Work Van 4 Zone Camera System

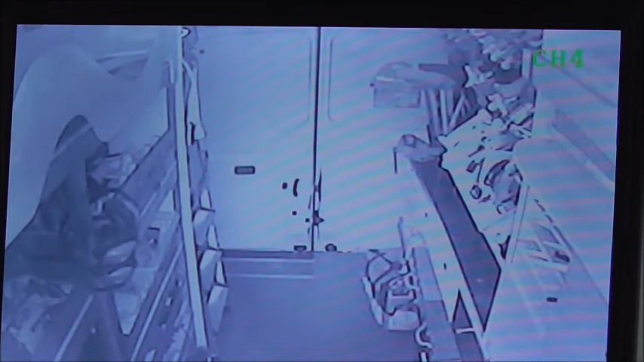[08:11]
so turning it on and there we are okay now that's obviously uh on night vision in the back of the van um I've got four cameras as I say outside there's my rear
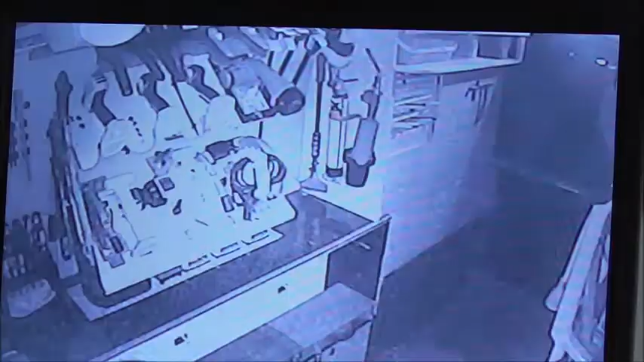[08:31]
inside ones that's the one at the back door looking towards the uh sliding door the side door and the last one which is looking from the bulkhead straight at the back door now I've also got a remote control here which gives me
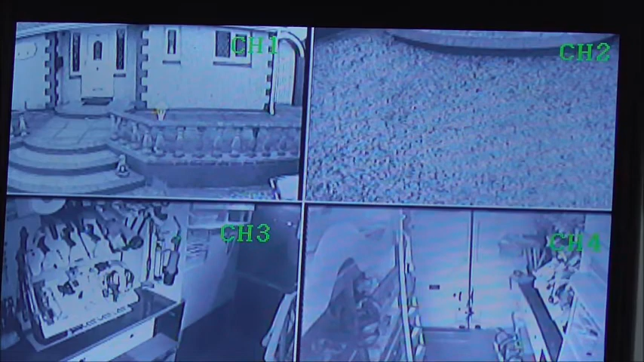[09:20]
where you've got the four corners and then you can just quickly select any one you want one two three four and just pick it and you've got it um now looking on the inside if you take for instance should I want to be monitoring something whilst driving down the road which in this system is very possible um I would want to put on the lights that I've got in the back